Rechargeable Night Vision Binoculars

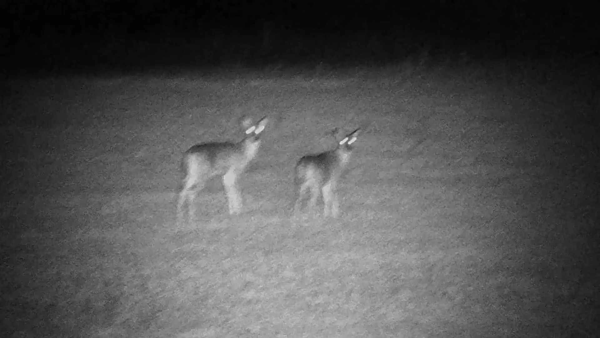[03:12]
Once we turn the night vision on you can clearly see the two deer and you can see how well the night vision binoculars can focus in on them. Again if you use the up and down arrows you can zoom in or zoom out to get a better photo. But these night vision binoculars do make a huge difference in what you can see in the nighttime.